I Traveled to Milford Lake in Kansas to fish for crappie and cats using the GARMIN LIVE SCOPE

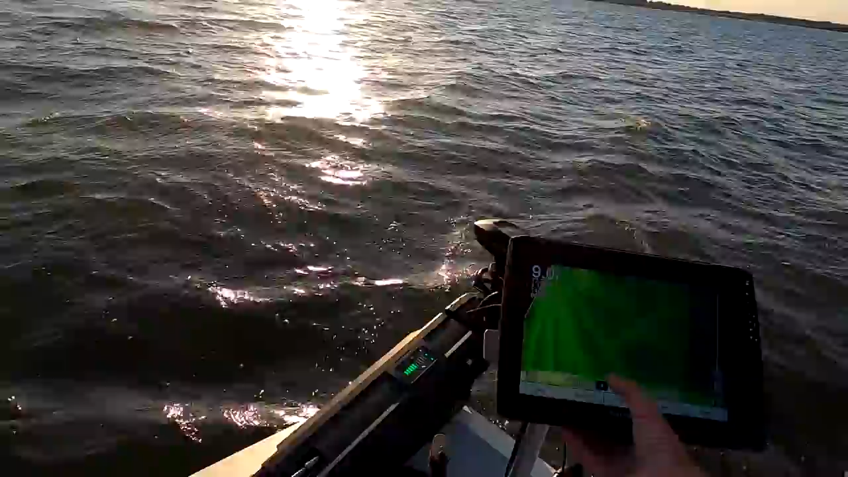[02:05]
I'm going to run this out to about 45 foot and we'll start looking for it real quick.
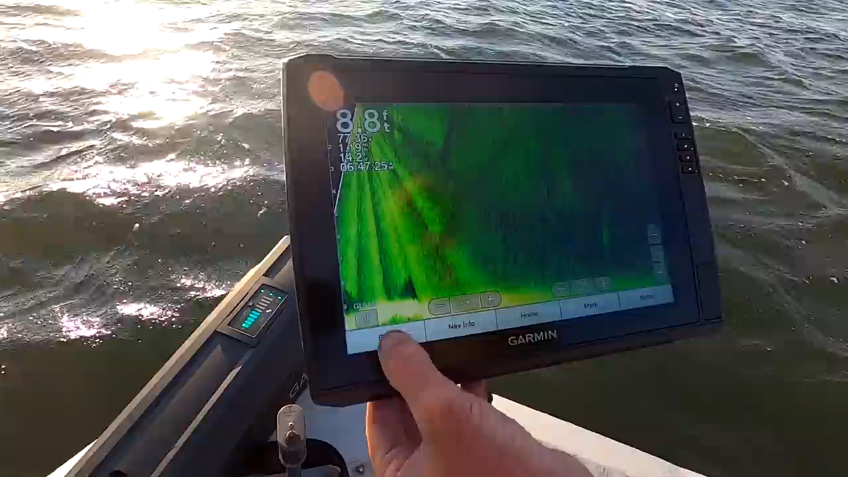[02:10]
On screen: depth 8.8 ft
So you're looking out 40 foot or 50 or something like that. With this. Yep.
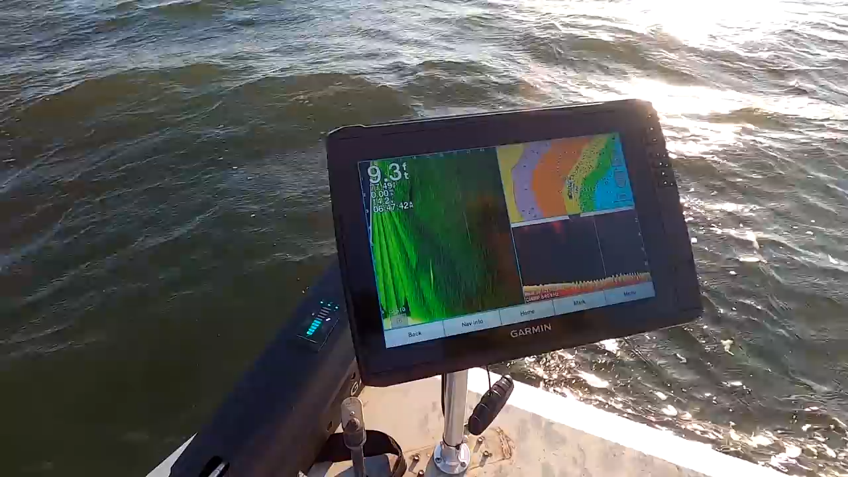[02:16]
So it should be coming up ahead of us. So we're, we moved our, I'll move this onto this, but we moved on.
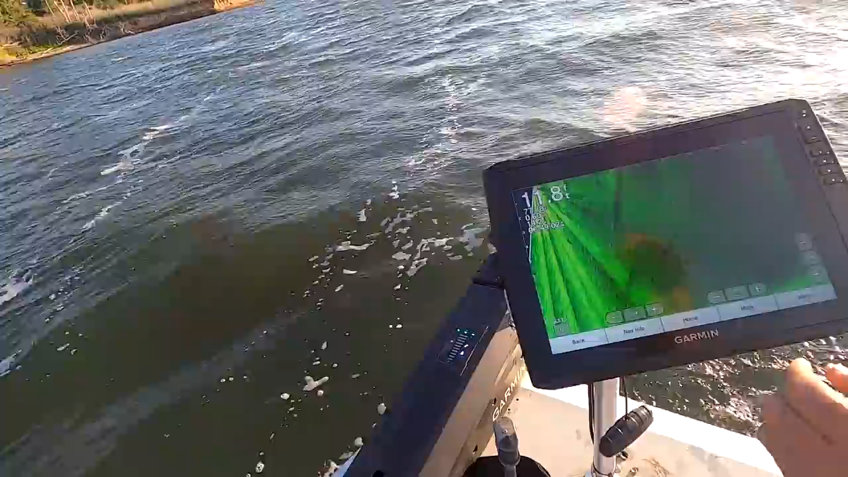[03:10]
down a little bit deeper.
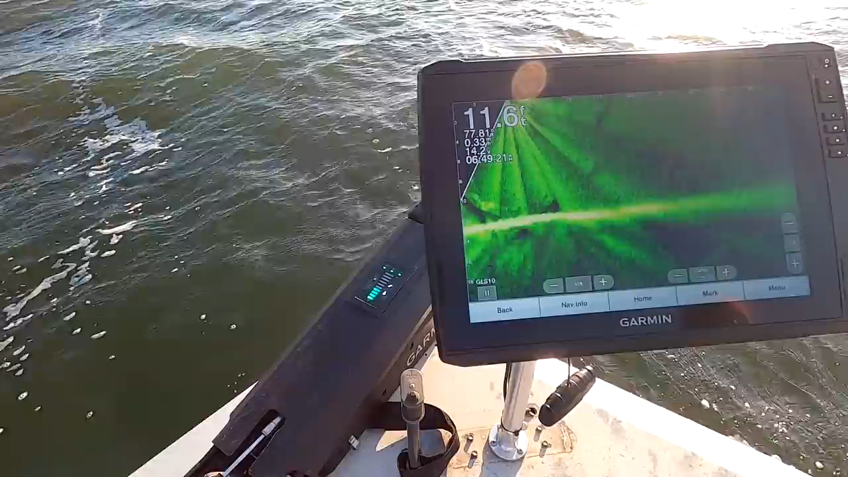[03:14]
There we go. I passed it up. You can see them cropping in that pile right there.
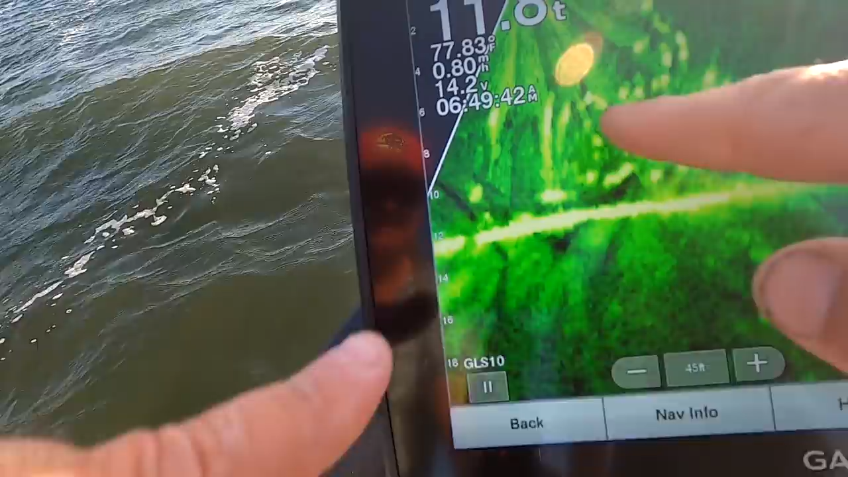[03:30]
On screen: water 77.83°F
yeah, you can see the structure that's in there. And since we're close enough, we'll shrink that down just a little bit.
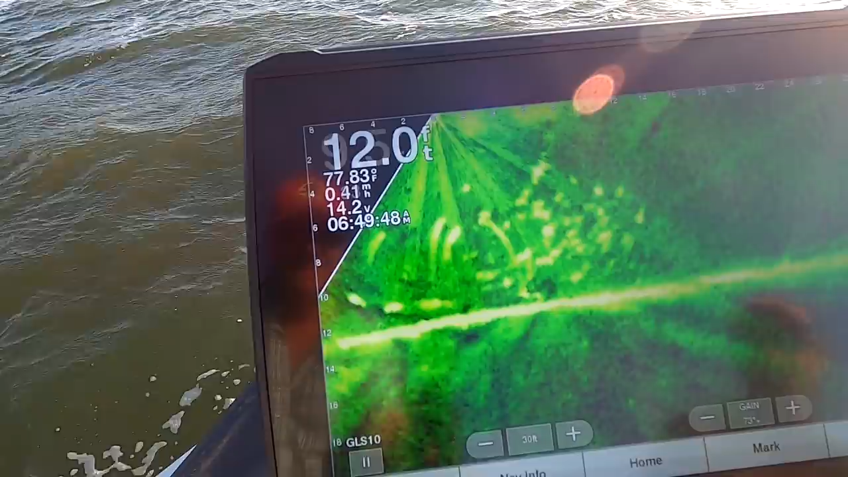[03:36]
On screen: depth 12.0 ft, water 77.83°F
And we'll need to back up. Oh, that's quiet. That trolling motor?
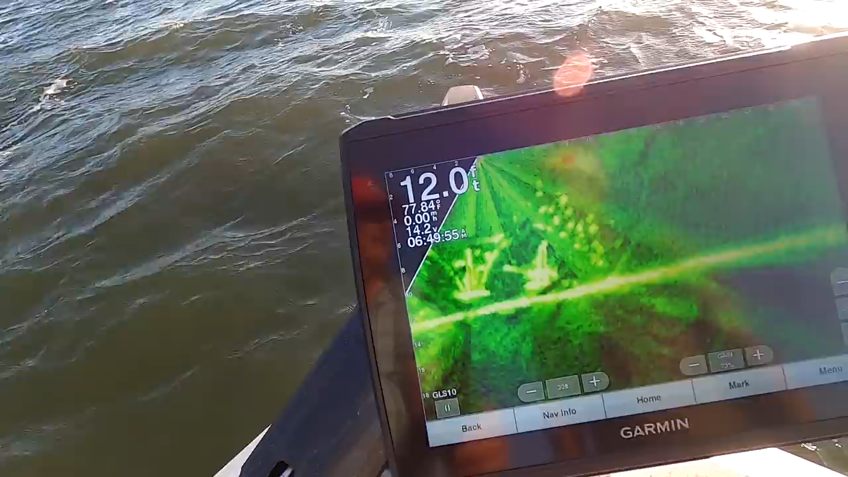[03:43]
Yeah. Yeah, it's real. I mean, you can't hear it run either. Like when it's running.
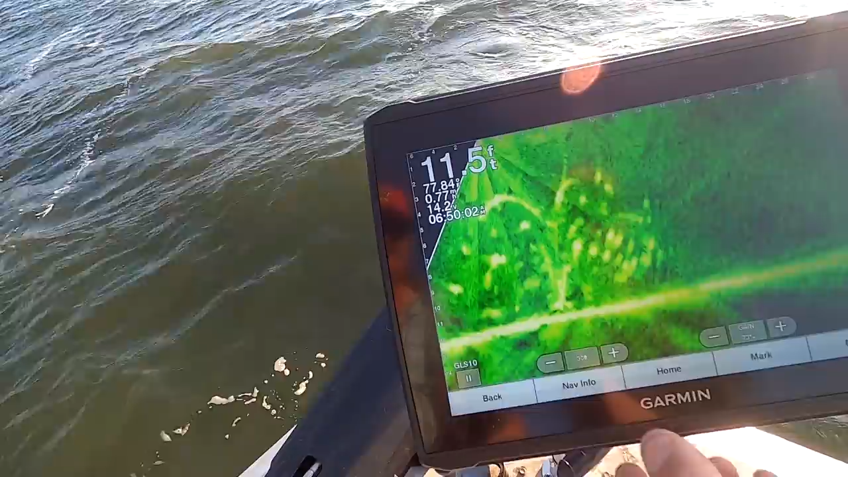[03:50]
On screen: depth 11.5 ft
I'm going to change colors because green's looking a little fuzzy today. So let's go back here.
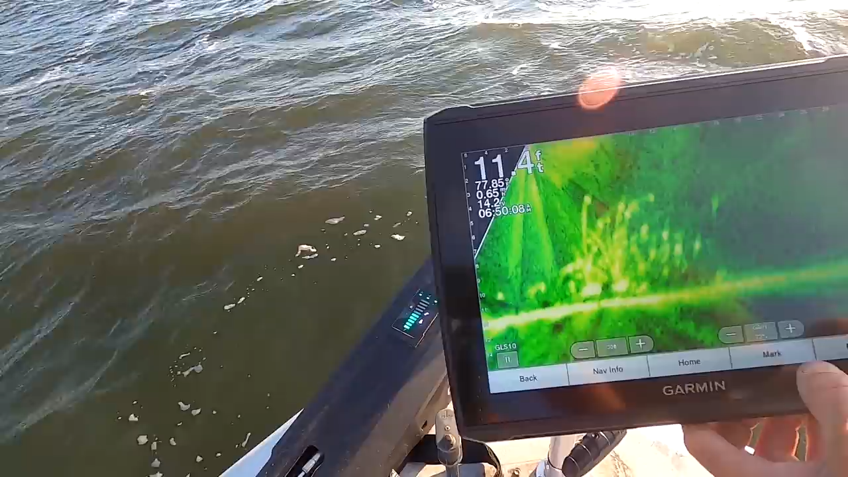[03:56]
On screen: depth 11.4 ft
So in our setup there, it's color scheme. Go back to Amber. That's going to look better.
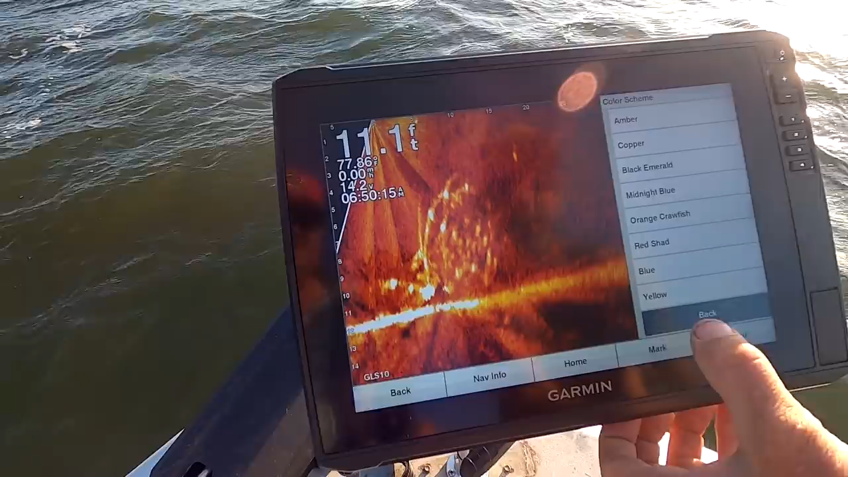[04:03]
On screen: depth 11.1 ft
Oh yeah.
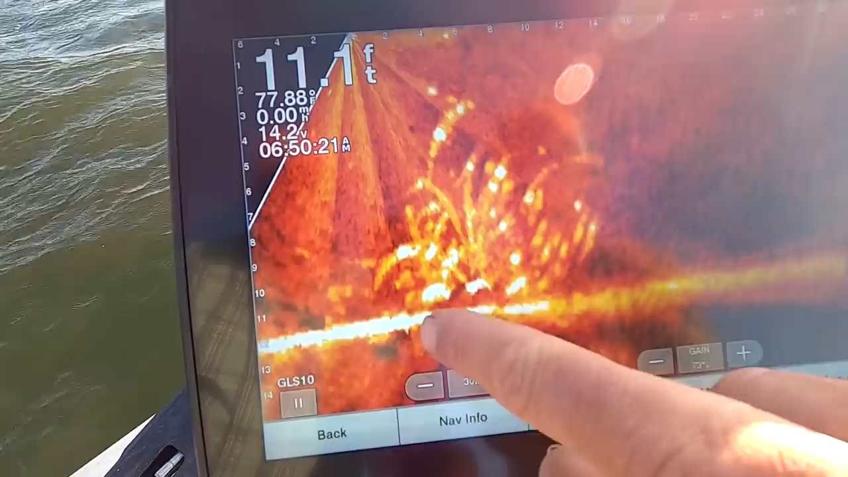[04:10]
On screen: depth 11.1 ft
So you can see that's the, that's the big pot that all this is sitting on. You can see the umbrellas coming up. You can see all these hotspots. Right. And that's where this, it's like a PVC type deal. See one coming up swimming around.
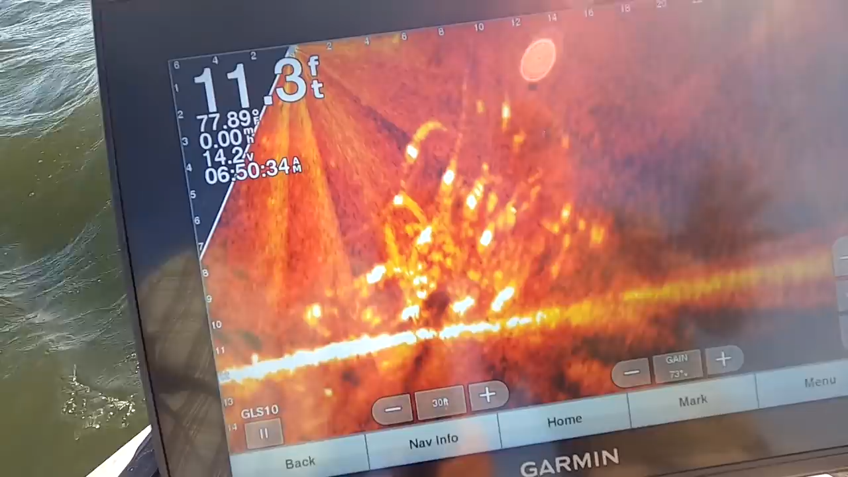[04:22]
On screen: depth 11.3 ft
But yeah, it's a PVC type deal. And so this one actually reflects pretty hard, but there's three of them sitting right in here. Just to the left of us. I'm going to back up just a little bit more. And then I want to get this thing just right off to the side of us or right in front of us just a little bit. Now the transducer you're working with is this one? This one. Okay.
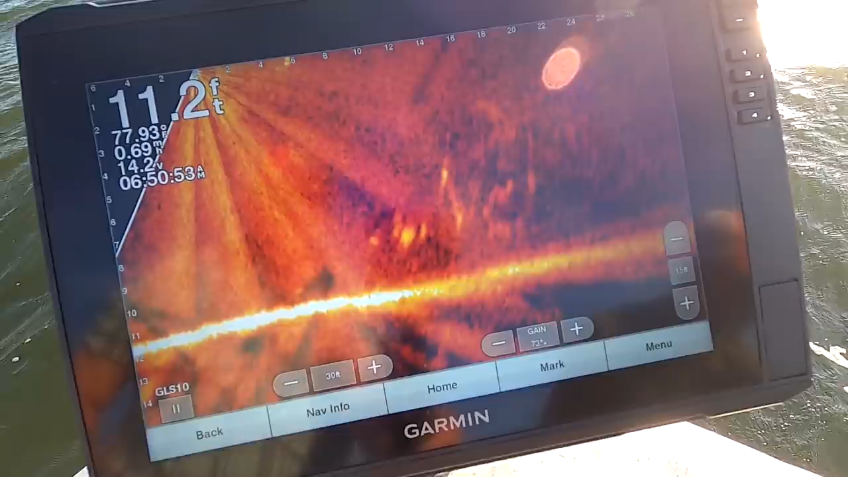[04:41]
On screen: depth 11.2 ft
And so wherever this is pointing is where, is where this is at. So I lost, should be ahead of us just a little bit. I'll keep turning this.
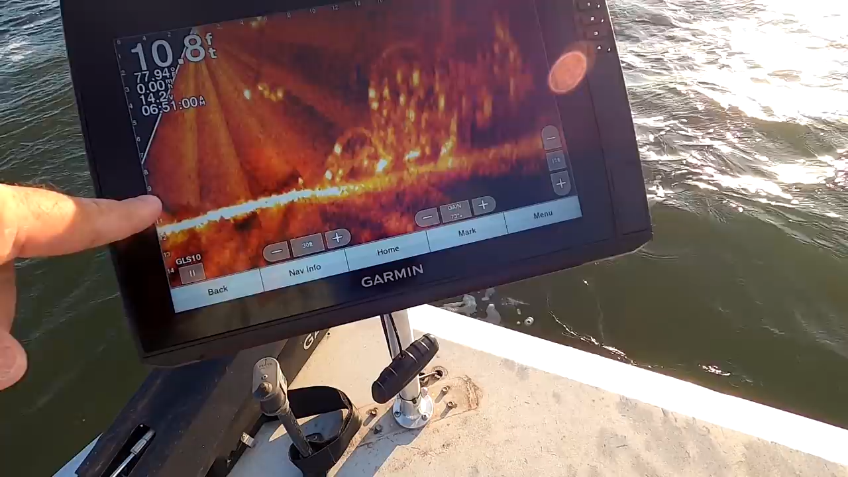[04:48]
On screen: depth 10.8 ft
You see them coming in. They're coming into that. Oh yeah.
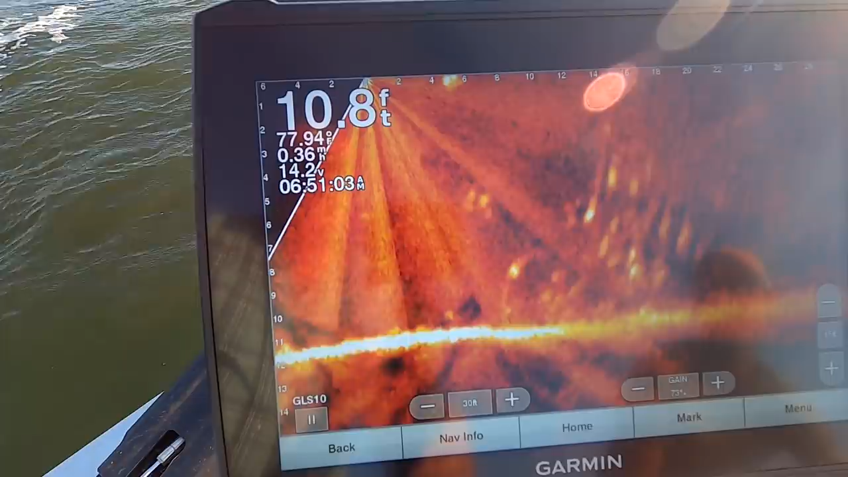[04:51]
On screen: depth 10.8 ft, water 77.94°F
There's all, they move in and out of that. Okay. So it's going to creep back up. So you can see there's quite a bit, quite a big pile of whatever in there. Right. And right now I've got this, there's a pile from four foot zero is this transducer. Right. So from about four foot to 26 foot, we got stuff in front of us. That way. Yeah. Yeah. Straight ahead of the boat. Actually it's off on your side, just a little bit. So, so when we start casting, we're going to cast that way.
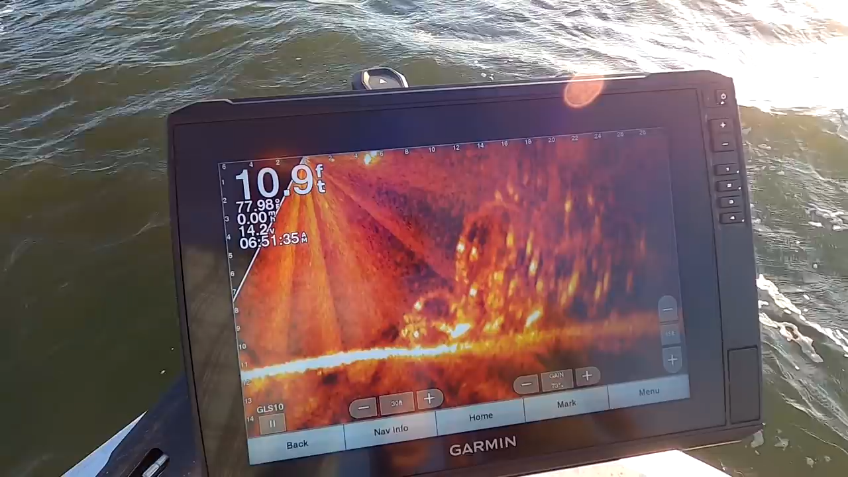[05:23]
On screen: depth 10.9 ft
Yeah. And I'm going to actually bump forward one more bump. Get me just a little closer. Look at them fish swimming in the top of that pile. Yeah. Oh, this is awesome. We'll get to where we can put the baits right here. These crappie and we were only 11 foot.